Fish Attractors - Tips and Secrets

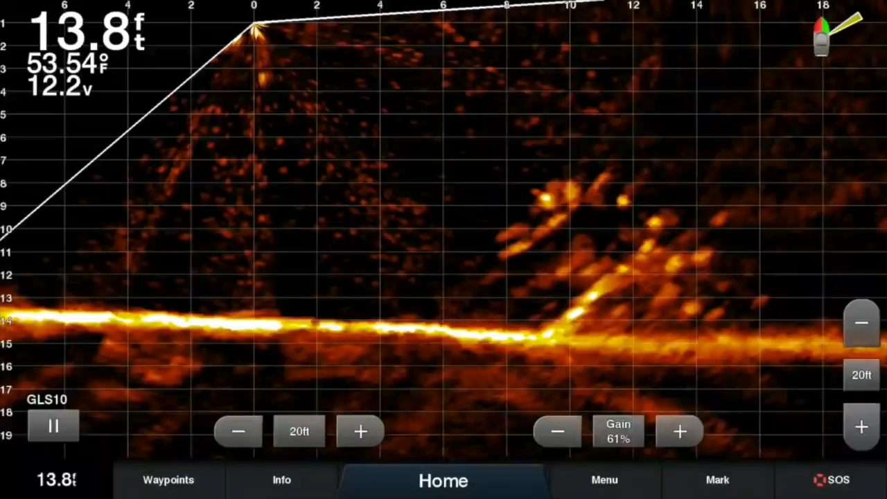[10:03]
On screen: depth 13.8 ft, water 53.54°F
So, I challenge you, get an American fish tree. Try it out. Put it to the test. I guarantee you, folks,
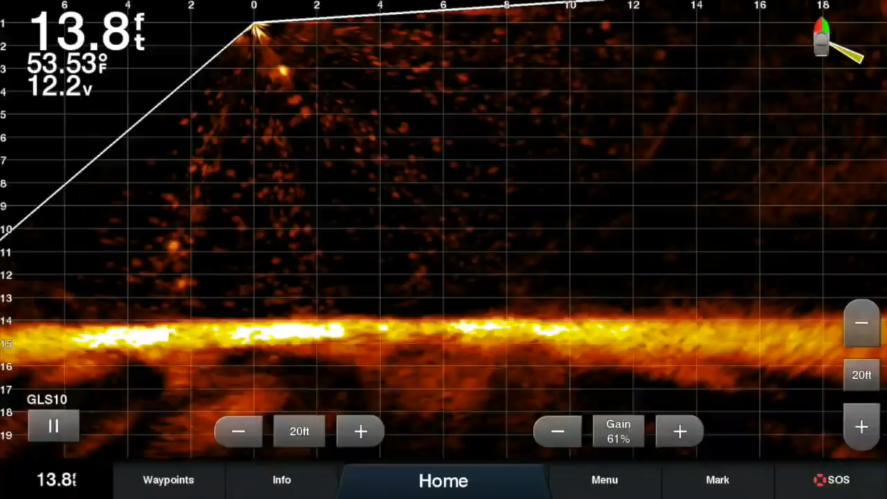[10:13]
On screen: depth 13.8 ft, water 53.53°F
when you see how many of the fish hide underneath these branches and the quality and the fact that it lasts forever, you will not be denied a great catch of the day.